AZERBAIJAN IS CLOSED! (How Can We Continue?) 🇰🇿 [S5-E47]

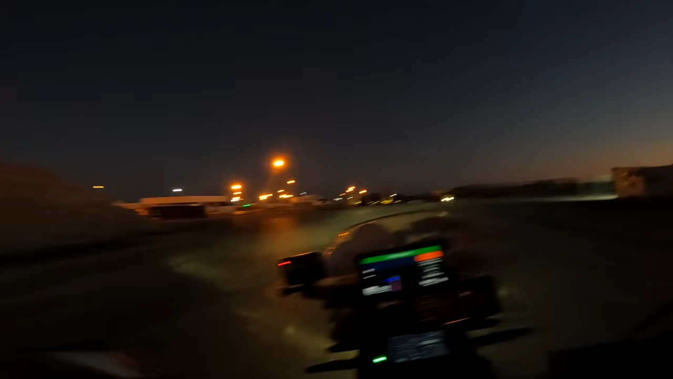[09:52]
And this time, there's a lot more trucks around, which is a good sign.
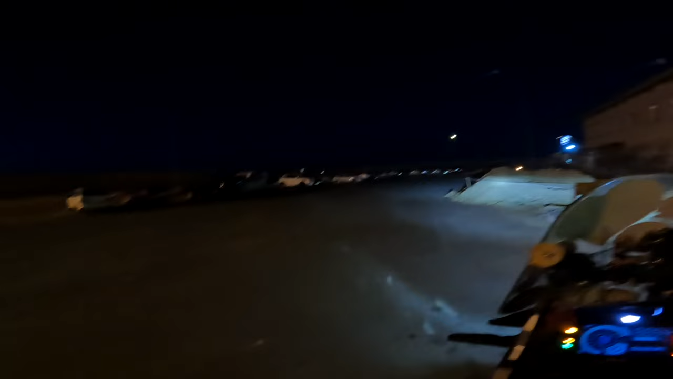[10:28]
I can see all of these trucks behind me are waiting in front of this gate.